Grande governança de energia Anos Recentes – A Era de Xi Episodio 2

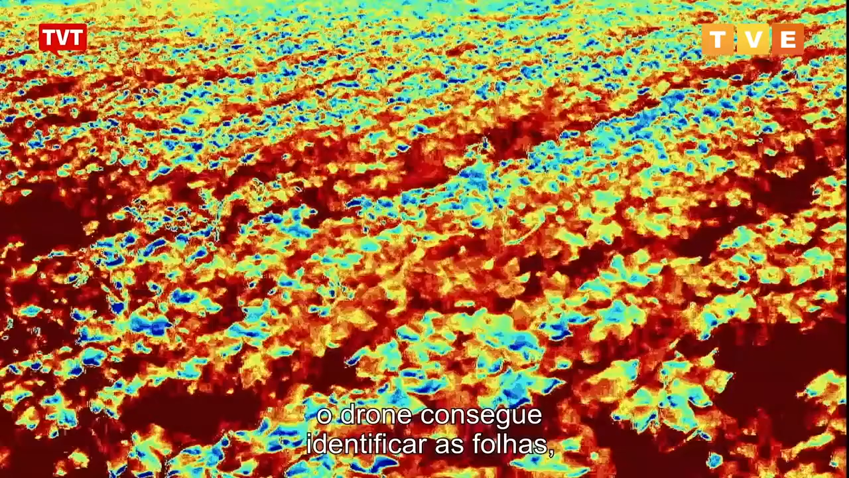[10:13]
the drone can even identify which leaves on the plant need treatment and which don't, which makes the whole technology environmentally friendly.